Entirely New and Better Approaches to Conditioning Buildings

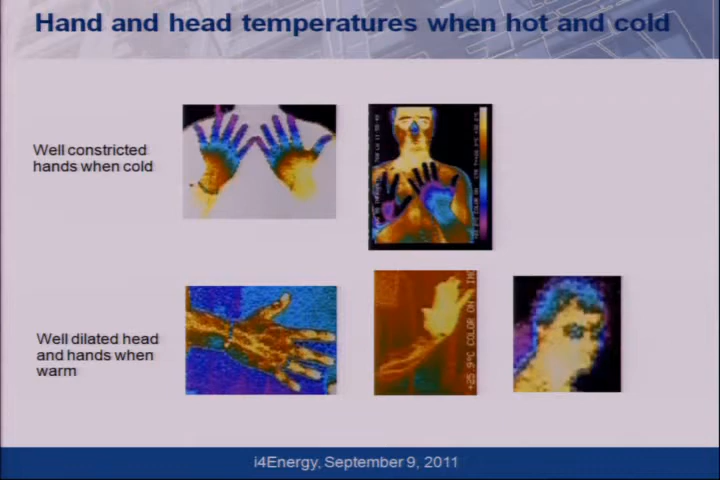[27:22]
So here, you've got the dilated hands and the vasoconstricted hands and then the face. And the reason I kind of focus on these parts of the body are, well, one, they have exposed parts. So all of us, we've got those parts exposed for us.
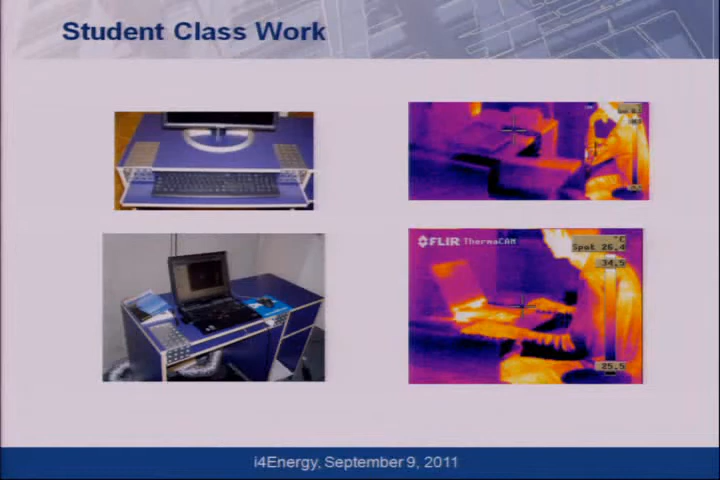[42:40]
This is the touch desk where you put your hands out and you get cooled off. There's other ones that people have played with. A very important one that I mentioned before is the seat.